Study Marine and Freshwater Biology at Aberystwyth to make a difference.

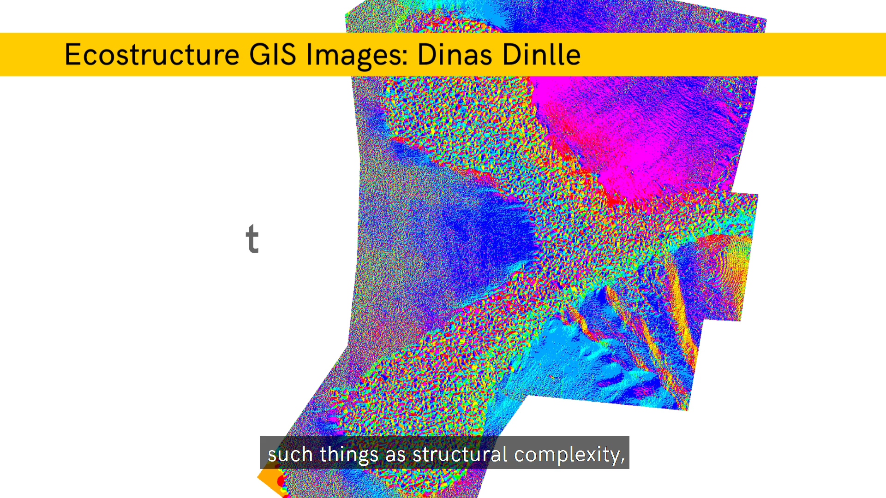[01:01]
so bumpiness of the structure for example, the size of the voids, the slope, various things like that.
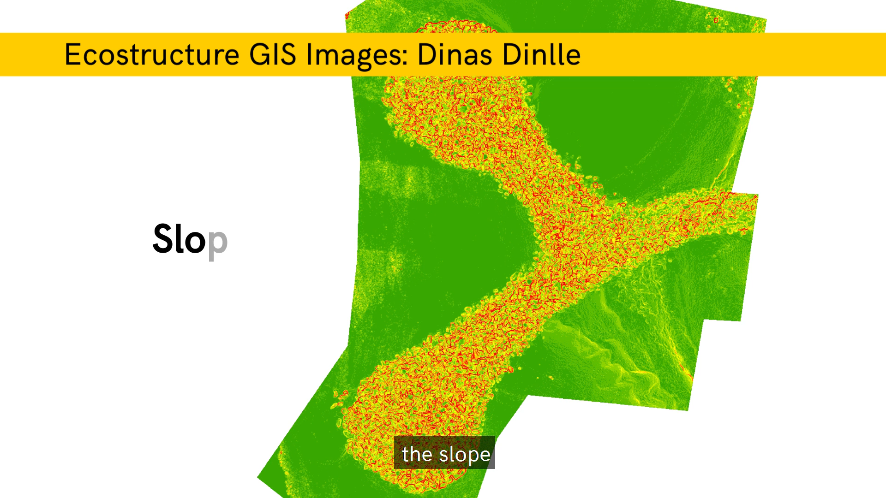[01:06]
So far we've discovered that artificial structures are accumulating significantly more litter than natural rocky shores.